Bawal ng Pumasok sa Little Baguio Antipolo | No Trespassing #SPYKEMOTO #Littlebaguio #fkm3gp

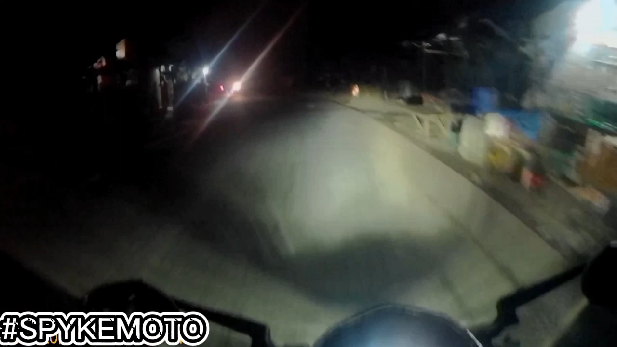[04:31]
Ay! Ang aga ng Valentine's niya, ha? Dahan lang tayo kasi pababa.